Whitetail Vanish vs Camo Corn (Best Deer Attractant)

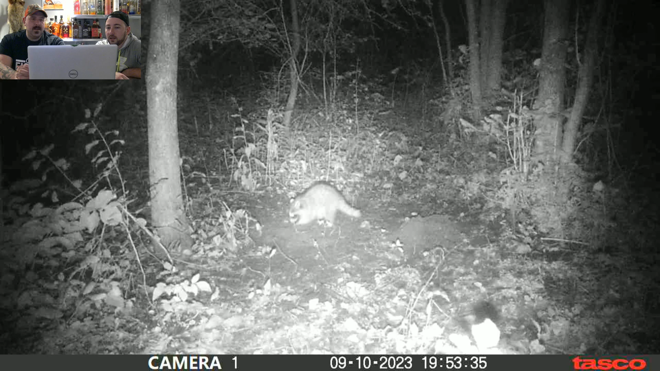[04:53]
why yeah that makes sense hence why we almost never ever ever and i would never say ever oh yeah but there was little bits oh yeah look so you're just digging wait mark but the piles did go down because look it was a higher pile maybe it rained it did rain it did probably rained and pushed it down man that's the smallest scrawny ass raccoon i've ever seen don't come back here no more jack what do we have here guys coming through
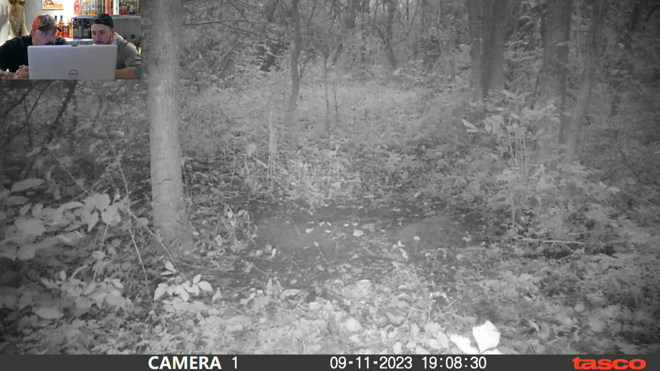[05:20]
and we have something triggered it maybe a bird hip oh oh it's a raccoon oh come on i thought it was a deer coming out of there i'm just gonna go to the next here oh spike as we put
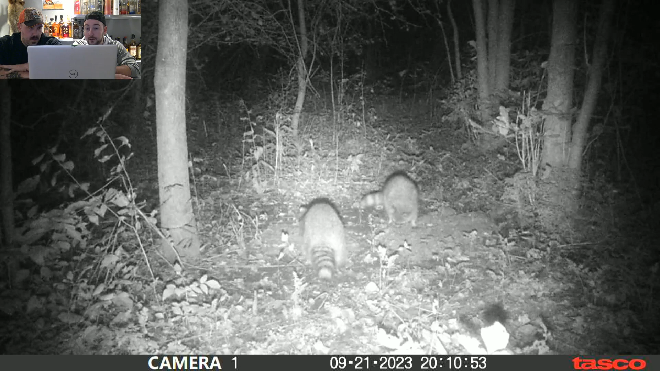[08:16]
is pretty cool but to attract the effectiveness is not the best raccoons if you're after raccoons i wonder has anyone bait for raccoons we should probably can we have peanut butter can we night hunt just put up peanut butter yes we're allowed you have to you have to let the game warrants know but yes we're allowed at night imagine we put out that stuff and we just wait for raccoons baiting for the stupid thing about us the raccoons there's a lot because of all the farm fields but you can only start hunting them almost at end of no like beginning of november they're protected yeah oh